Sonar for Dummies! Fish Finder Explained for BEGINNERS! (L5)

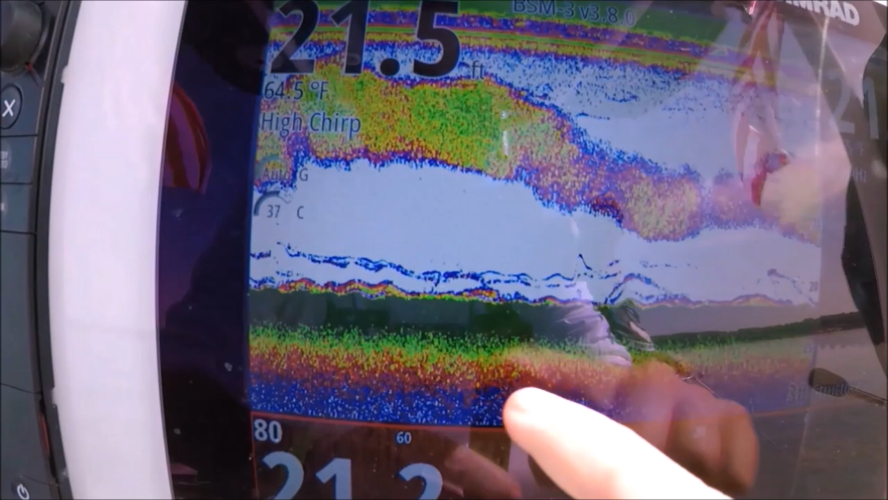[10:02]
On screen: water 64.5°F
See that color there that's just above the green? We just passed over it. I'm gonna back up.
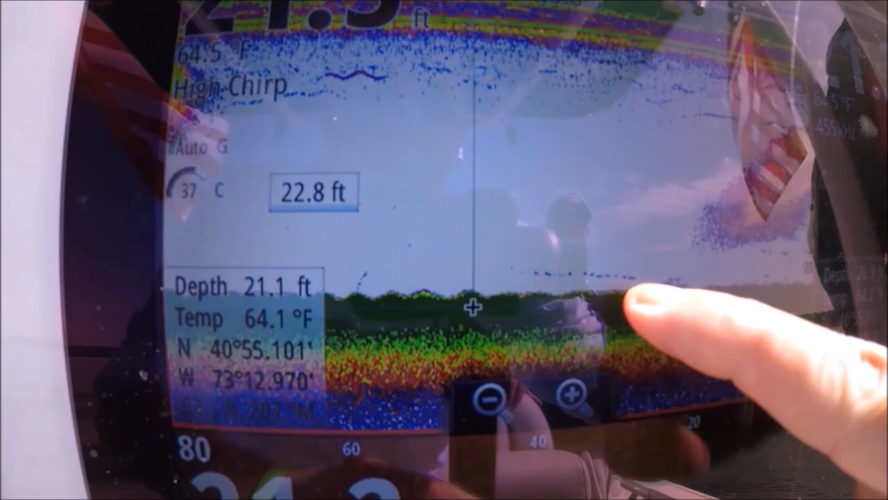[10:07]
You see it's a solid bottom here the whole way. And these are sand eels right here.
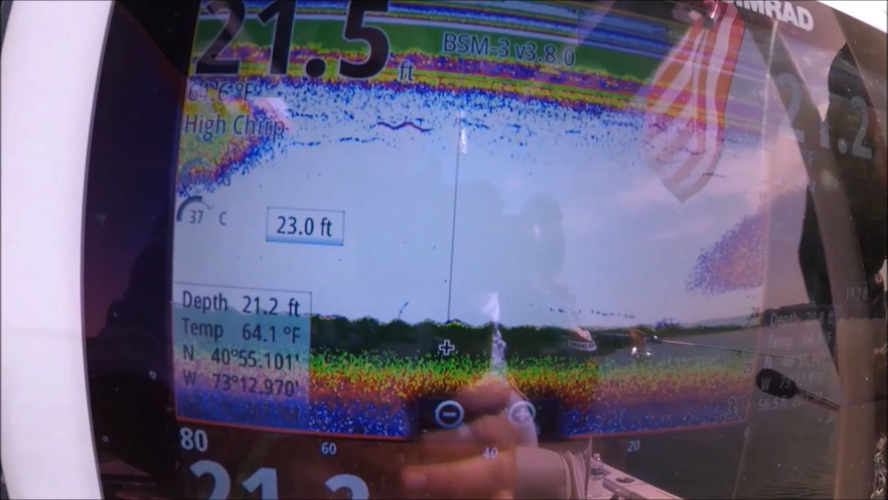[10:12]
And that's fluke on the bottom, right underneath those sand eels.
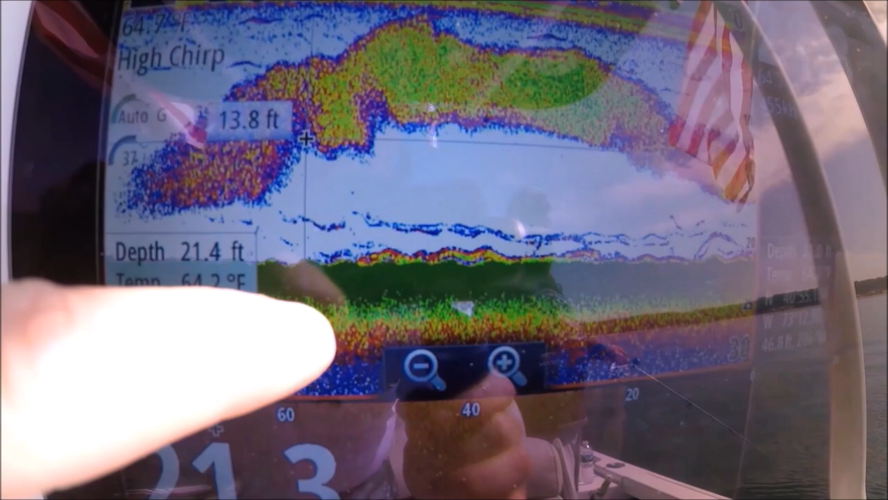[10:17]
On screen: depth 21.4 ft
That's that air bladder gives them away. Even though they're hanging really close to the bottom, on the bottom, like they're part of the bottom, that air bladder always gives them away.
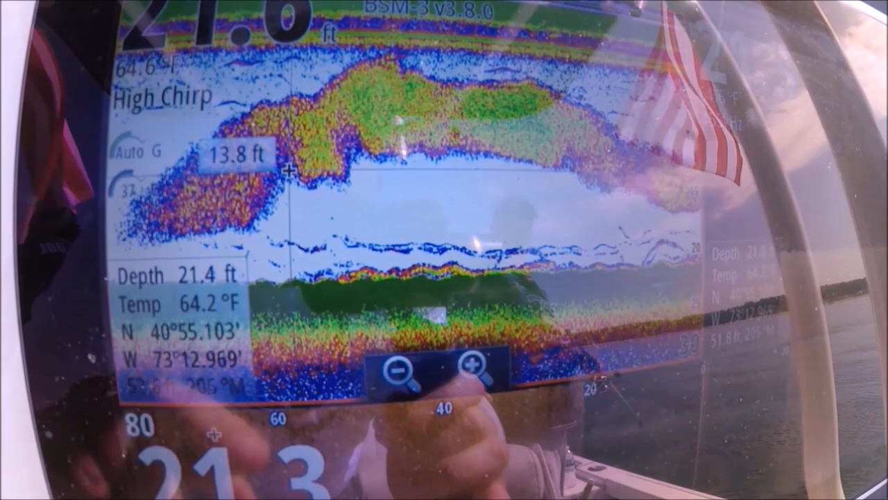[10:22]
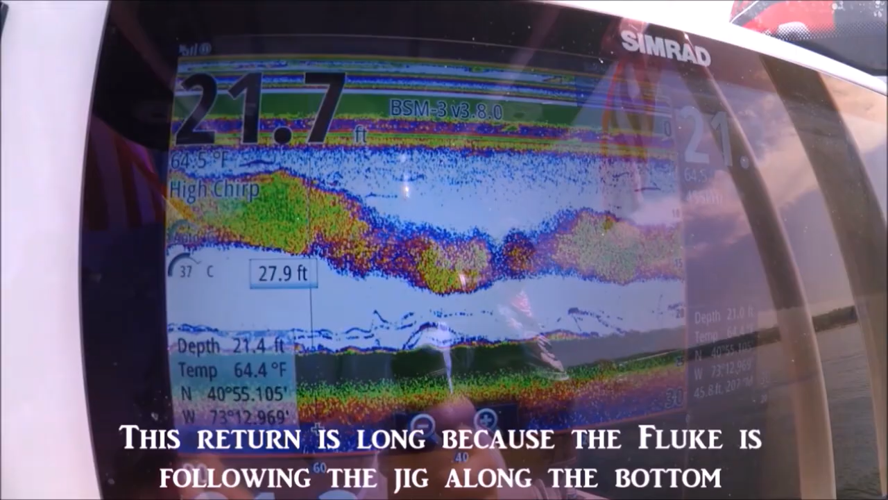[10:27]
And with this chirp sonar, with this Evo 2, the Simrad Evo 2, man, you're not gonna get away. And there you go, he just caught that fish.
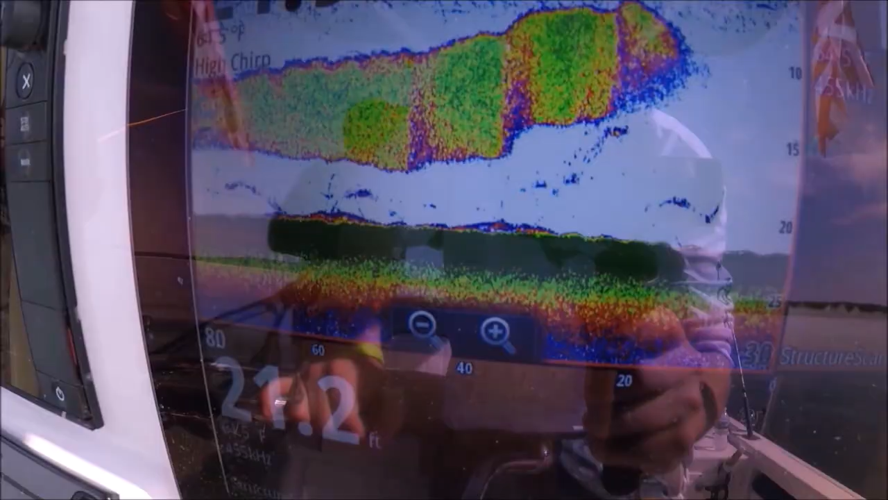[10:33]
On screen: depth 21.2 ft
All right.
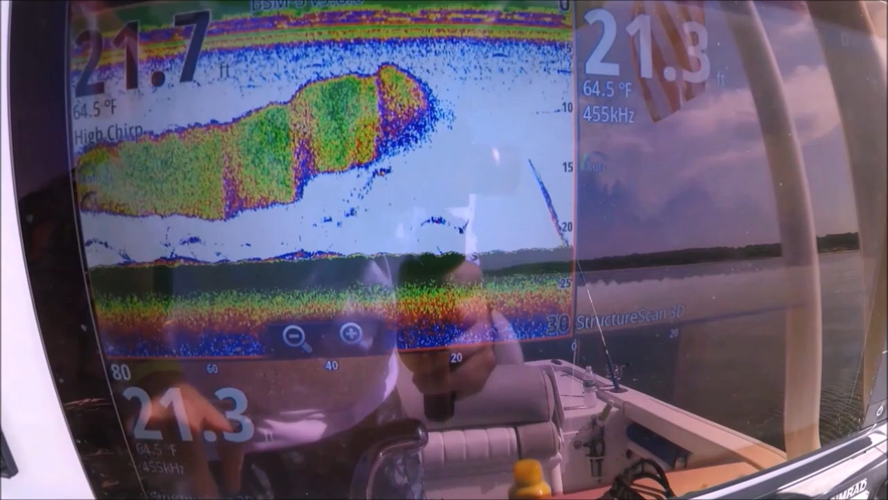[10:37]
On screen: water 64.5°F
He just lost that fluke, and here he is going right down to the bottom. That Simrad is a maniac.
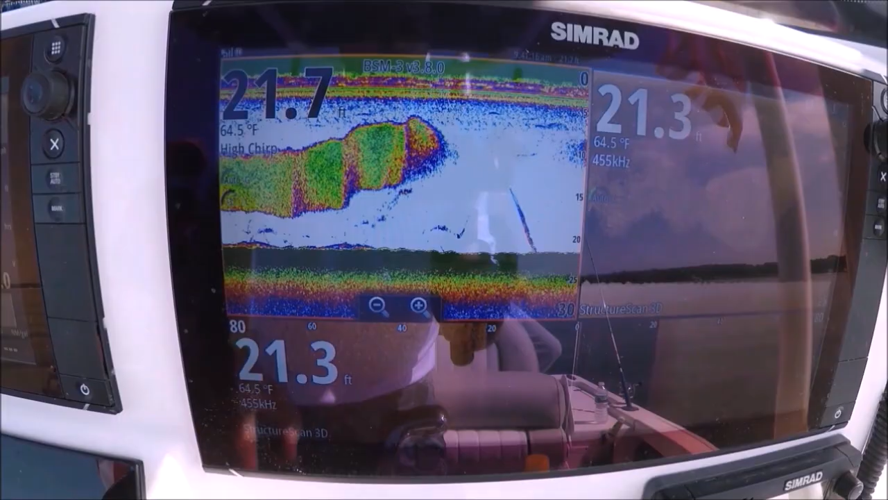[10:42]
On screen: water 64.5°F
Look at this display, Dre. Check this out. That's that fluke going back down to the bottom.
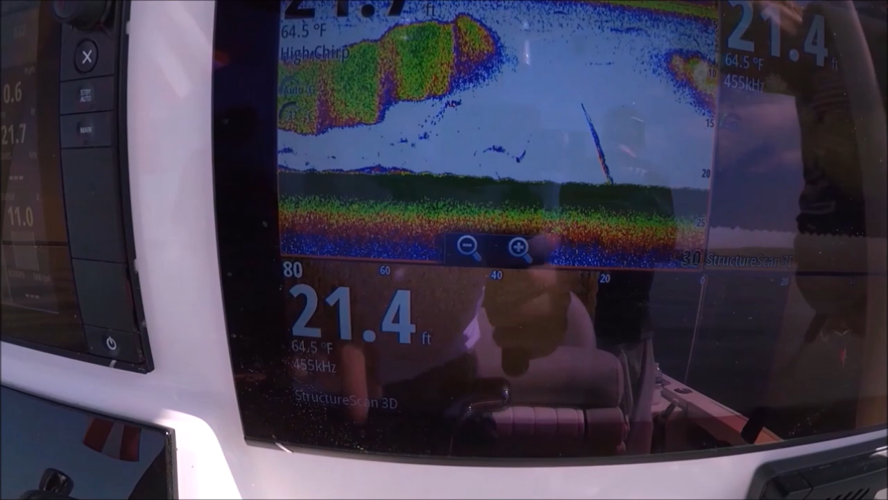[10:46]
On screen: water 64.5°F
Really? Yep. Here's where the fluke was. Yeah. And these two thin lines, that's his jig. Okay? This is the fish coming up to look at the bait. That's the fish coming up to look at the bait. One of these, he bit it.
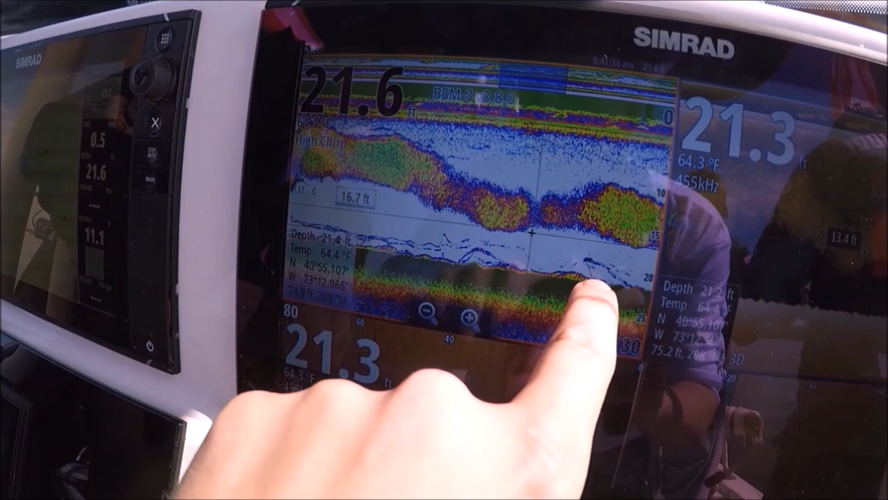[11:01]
I'm going to say it's that one because that's later. He fought the fish up. See, he fought the fish up.